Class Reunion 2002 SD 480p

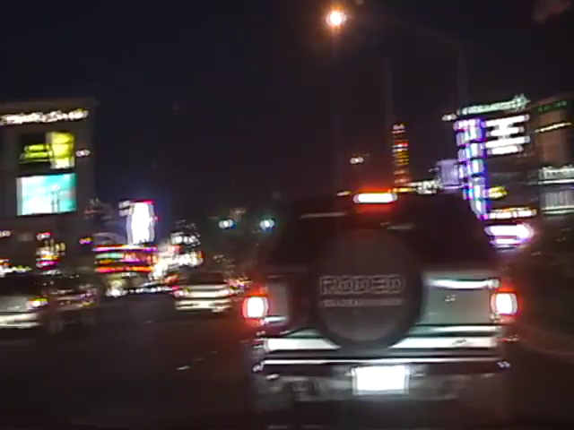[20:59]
Right now we were across from Monte Carlo. Go past Flamingo.
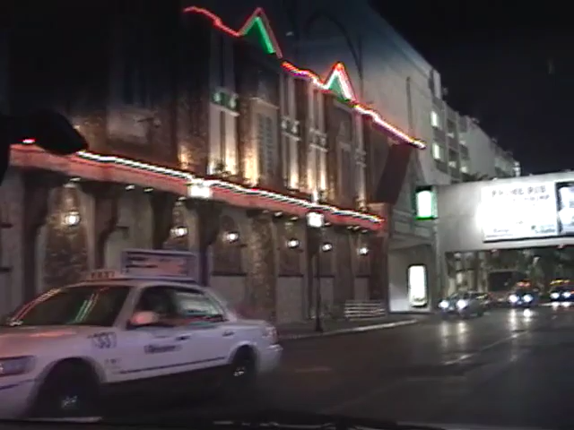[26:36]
This is still Flamingo's. Go down more.
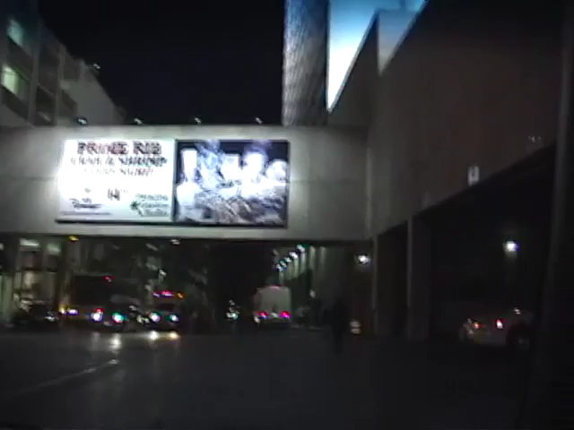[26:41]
Pass this on the left hand side, you see something. It's after this. This is the parking lot after it. So go down and see if you can look at the left.